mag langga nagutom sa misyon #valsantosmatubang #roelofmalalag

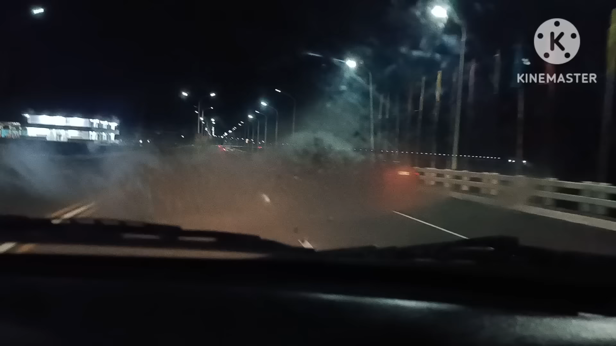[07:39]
Ayan, natito na daw po tayo sa Dabo Acosta Luron. Dabo na po tayo.